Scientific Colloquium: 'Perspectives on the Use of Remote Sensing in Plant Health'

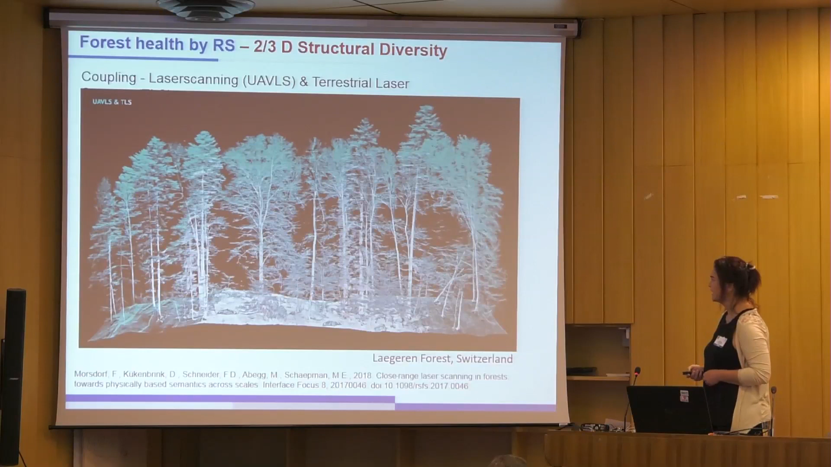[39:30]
these topics when we coupling laser scanning data and testicle laser scanning we got more and more information of this configuration of a tree or forest an example for disturbances by bark beetle or beetle